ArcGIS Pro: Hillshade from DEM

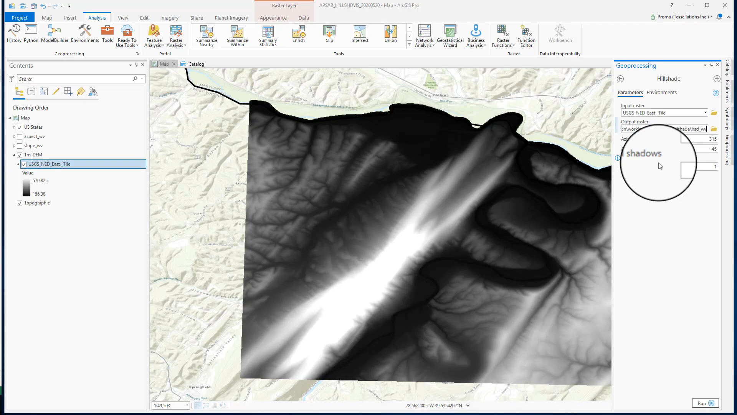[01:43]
and altitude let us manipulate the position of the light source. Azimuth is the sun's relative position along the horizon. It ranges from 0 to 360 and altitude is sun's angle of elevation above the horizon. It ranges from 0 to 90 degrees. Value of these two angles depends on the nature of the studied surface.
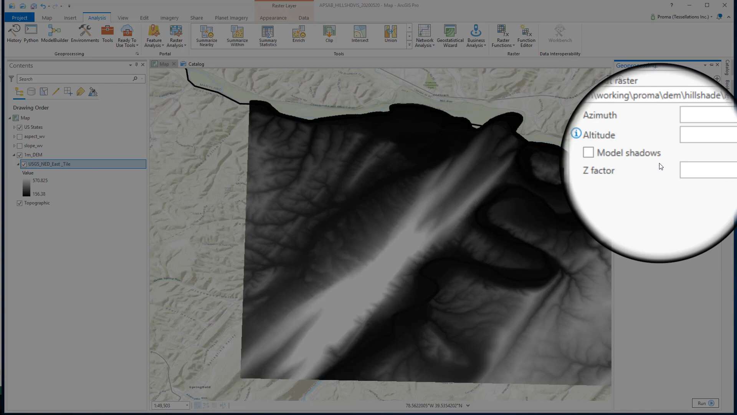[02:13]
In this case I am going with azimuth 315 and altitude 30. This is our resulting image. We can already see the hills much better than what we are seeing in our DEM data. Let's make this visualization a little better.
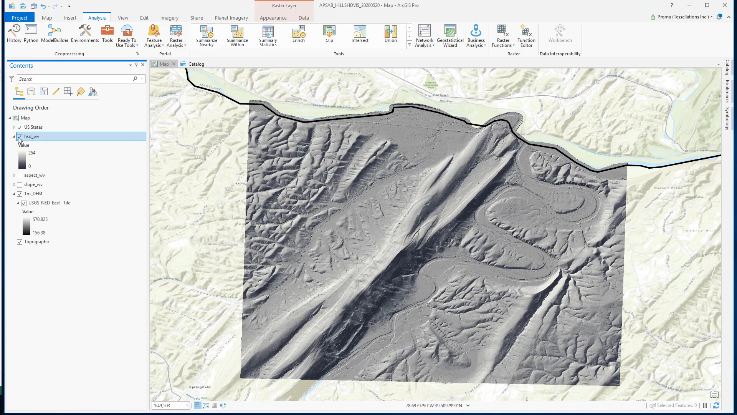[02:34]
To do that we will be using the slope data that we have created in a previous exercise. Now if we make this slope layer 50% transparent to do that go to appearance and make it 50. Make sure your hill shade is turned on and everything else is off.